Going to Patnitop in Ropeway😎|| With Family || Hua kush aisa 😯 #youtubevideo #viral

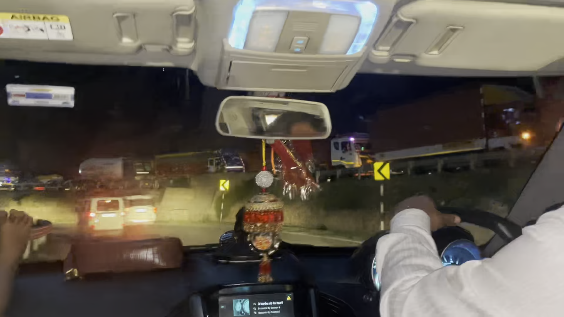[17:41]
ऊपर वाली लाइन तो फंस गई है, हम चल रहे हैं आस्था,